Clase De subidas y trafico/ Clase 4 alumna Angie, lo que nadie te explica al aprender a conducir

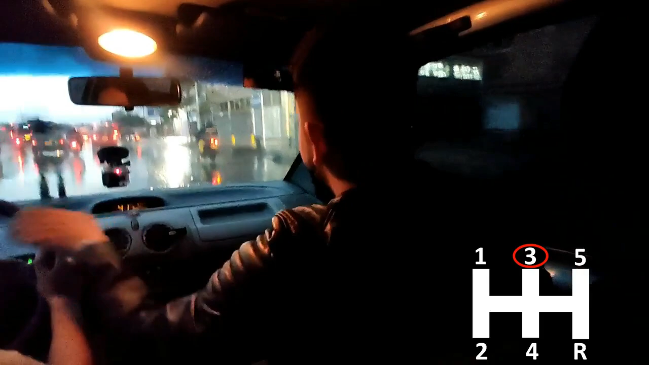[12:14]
Muy bien. Y nos vamos a pasar todos a la derecha. Ya. ¿Dónde está la derecha? ¿Sube el direccional? Ahí está subido, perdón. Listo.